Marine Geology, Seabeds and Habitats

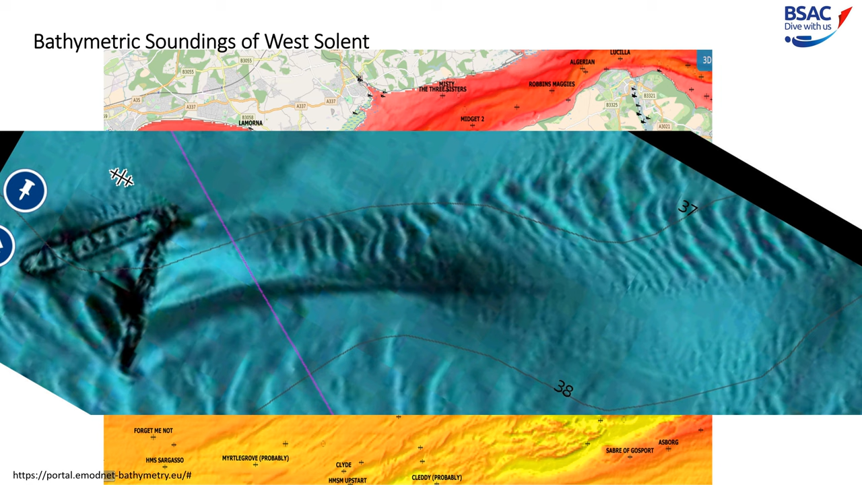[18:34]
which are the wrecks of the Innsbruck and the Val de Bordeaux, off Eastbourne, with the prevailing current causing ripples in the mud in the dominant tidal direction. Coming back to Dorset and the vertical strata around Kimmerich,